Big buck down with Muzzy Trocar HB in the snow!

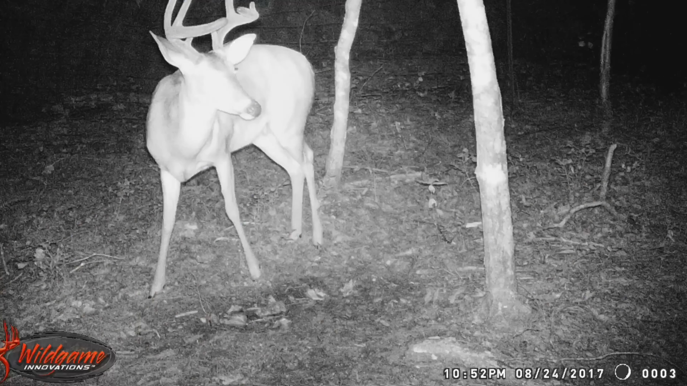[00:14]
He showed up here on my property back in August and was a fairly frequent visitor. But this was the first time that I saw him from the stand.